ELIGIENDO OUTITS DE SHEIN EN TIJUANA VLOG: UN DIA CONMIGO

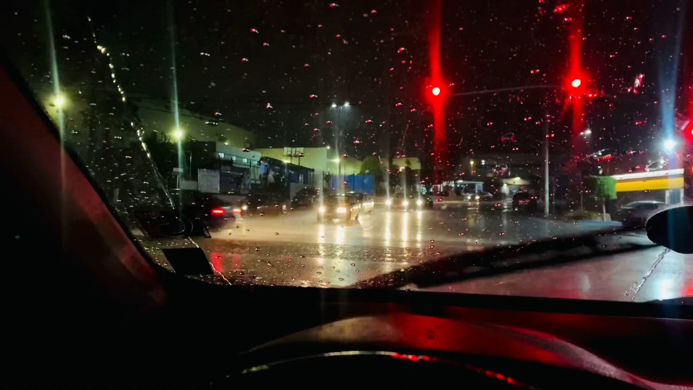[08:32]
Amigas, pues ya no alcancé a ir al mercado porque ya se me hizo noche y vean cómo se soltó la lluvia.